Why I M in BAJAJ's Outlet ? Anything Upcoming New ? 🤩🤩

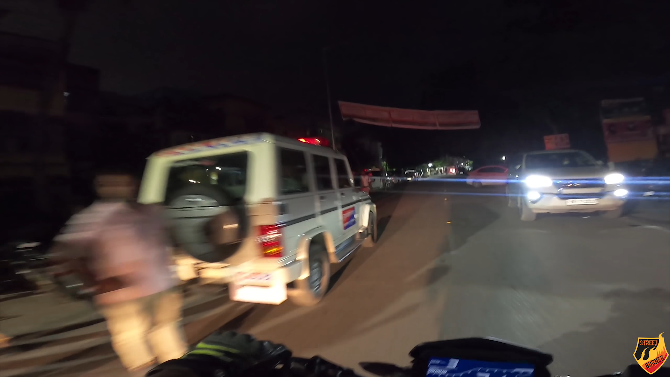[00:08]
हाँ ये देखो यार, हर तरफ पुलिस ही पुलिस भाई, मतलब क्या बोलूं।
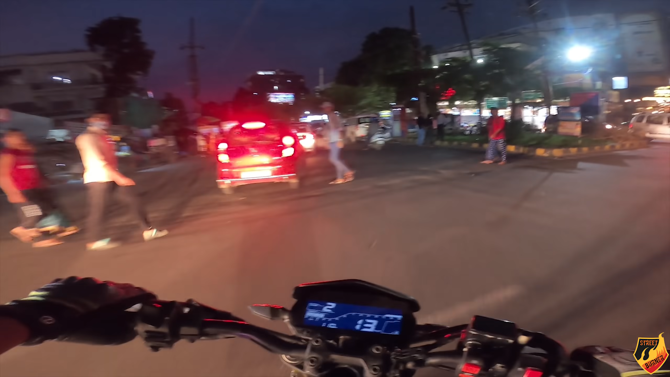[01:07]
और वो लोग मतलब जानना चाहते हैं कि भाई बोरिंग रोड में भी बजाज की शोरूम ओपन हुई है।
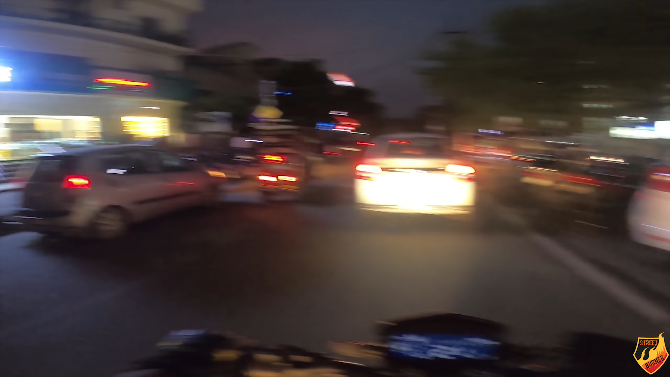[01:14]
तो ये अभी हम लोग टर्न किए, एसके पूरी पार्क वाला रोड है, हैव अ लुक, एंड बस थोड़ा ही सा आगे चलने पर आपको मिल जाएगा। तो चलो जल्दी जल्दी चलते